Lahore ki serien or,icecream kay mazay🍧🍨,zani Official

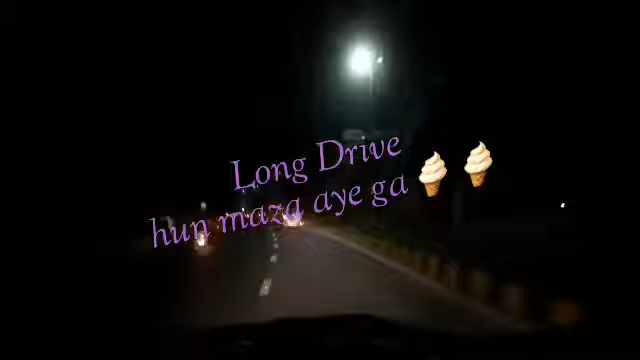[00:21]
کلوہوٹی کھڑکیں اس ٹائم رات کا ٹائم ہے پیوٹی واشاللہ سے خوب کوڑک ملہ لگا ہوا ہے لوگ سب آج آ رہے ہیں